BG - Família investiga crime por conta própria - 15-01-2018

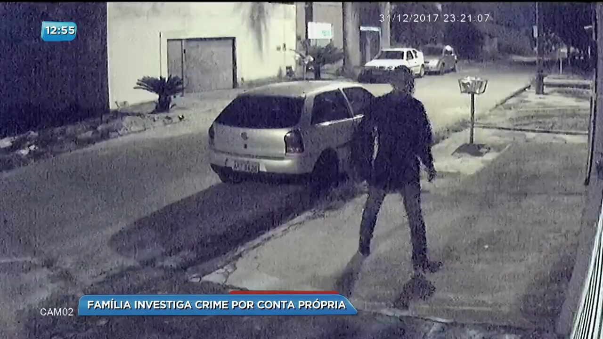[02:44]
Um dos bandidos desce. Vai até o portão. Viu as luzes acesas. Ele olha a fechadura do portão e retorna para o carro. Vai até a casa do lado. Olha pelo portão.